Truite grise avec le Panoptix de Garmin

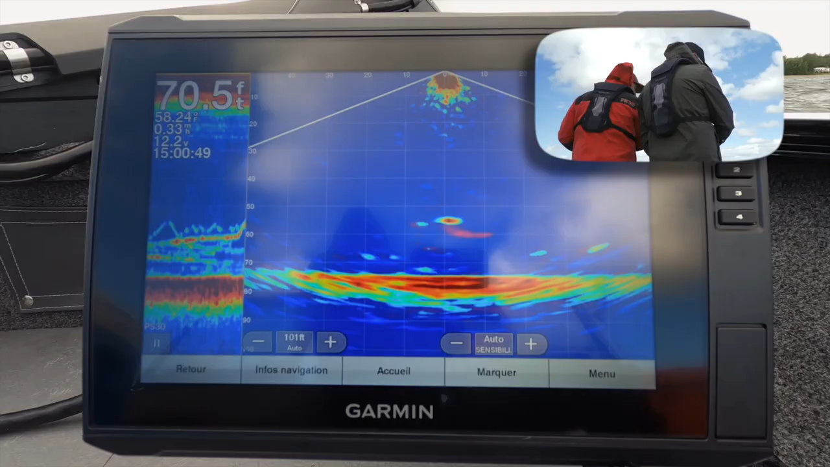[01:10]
On screen: depth 70.5 ft
ayo à court après tout à l'heure
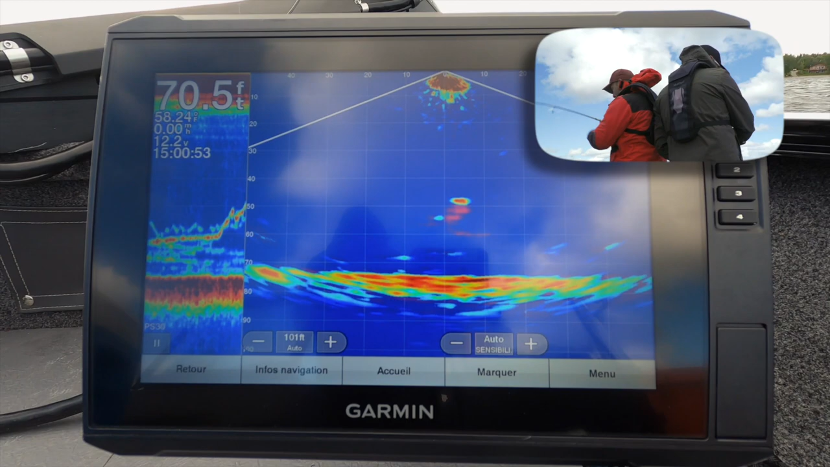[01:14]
On screen: depth 70.5 ft
oui là j'ai vu qu'elle avait un intérêt là j'ai commencé à mouliner et à donner des tout petits soins avec la
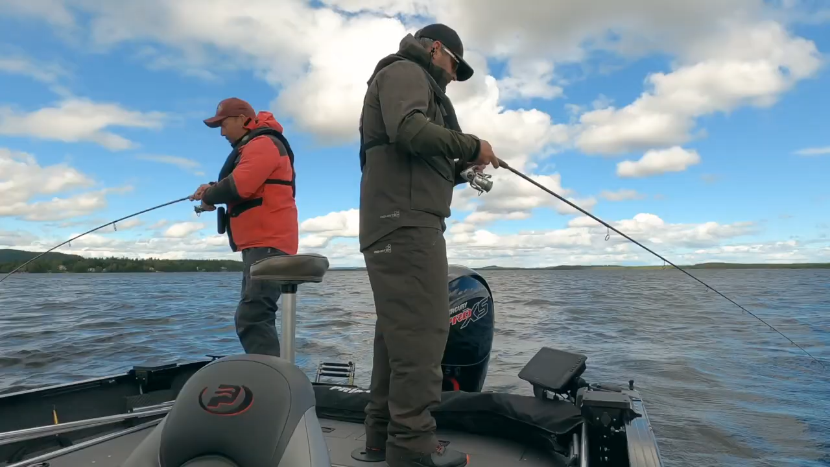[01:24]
pointe de ma canne c'est monique essaye de sauver du prédateur il est parti à vrai
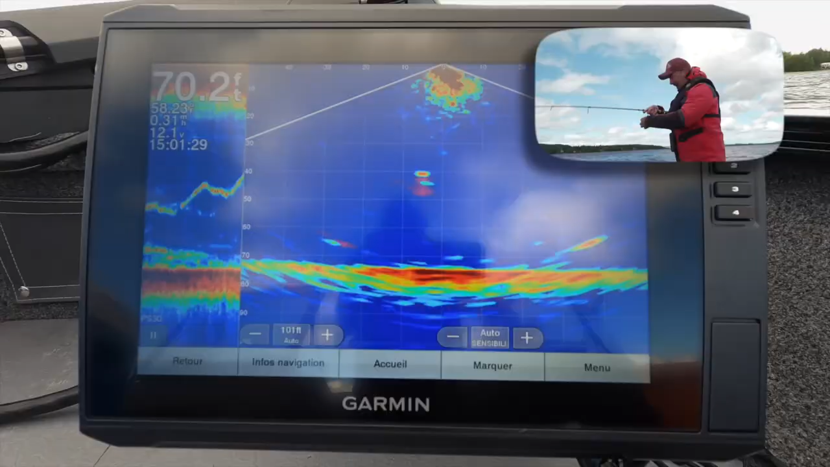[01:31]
je suis rendu à 40 pieds
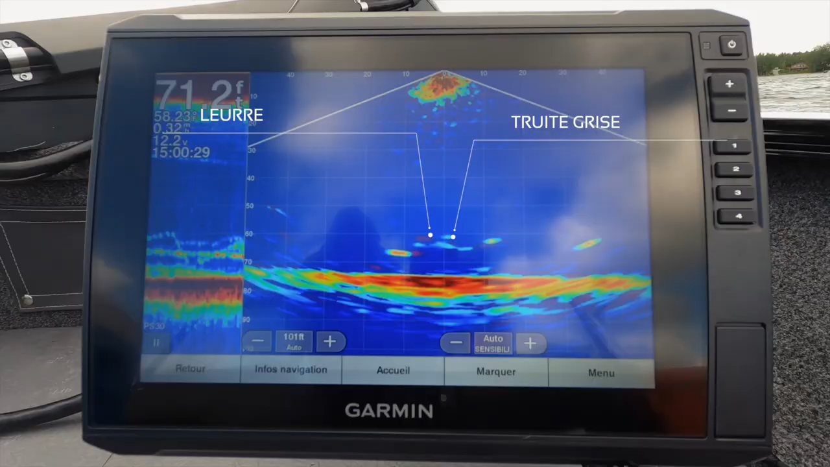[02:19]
boule rouge était plus grosse que les autres j'ai descendu mon leurre un peu moins creux que ce que je pensais être la grise il a un certain moment donné elle commençait à s'approcher doucement s'approcher doucement là j'ai commencé
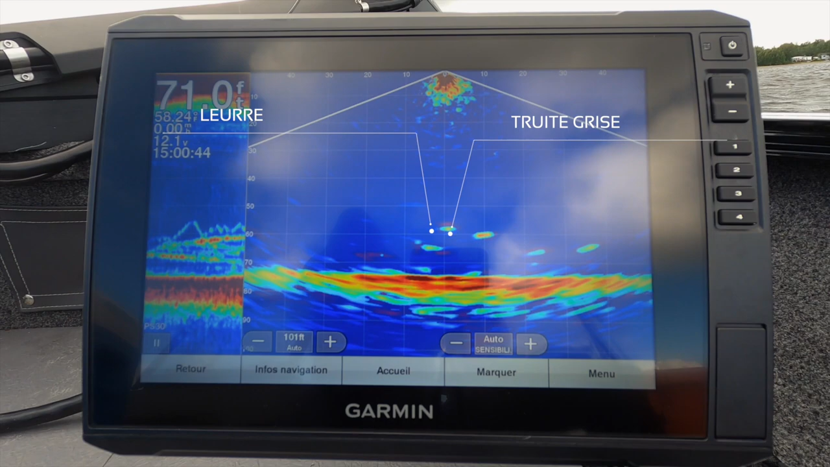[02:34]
à mouliner pas donner des petits swing avec ma canne à pêche comme le petit monnaie qui tout à coup j'ai fait un saut du prédateur la réaction était instantanée la grise est partie après moi